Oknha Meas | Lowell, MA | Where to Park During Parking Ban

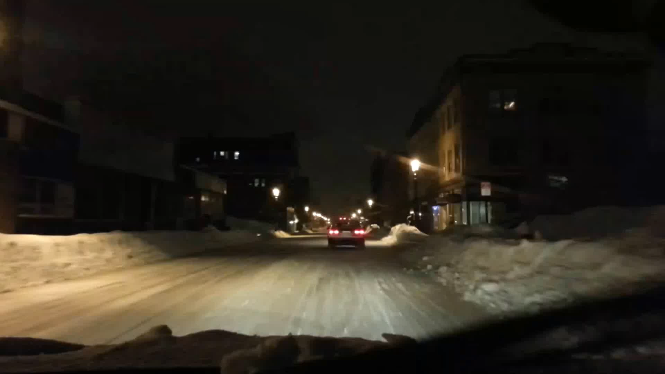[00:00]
So people where to park doing a snow band or parking street parking snow band you can park at this early garage here right at the RMV or you can go to the one at Songus Arena the AR garage right near that rotary that big parking garage is right there.
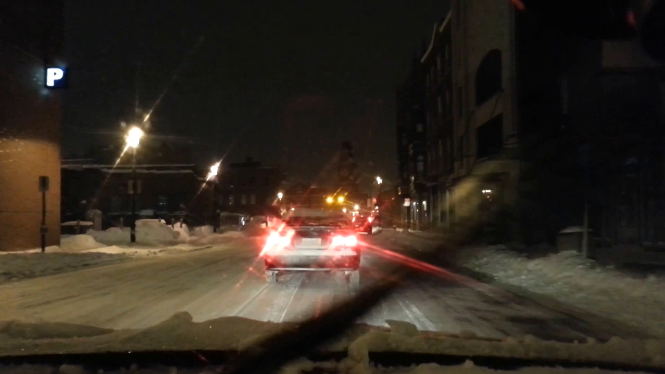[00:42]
parking garage that is up for free parking. I think our garage is open up now but even if you get charges only eight dollars for 24 hours.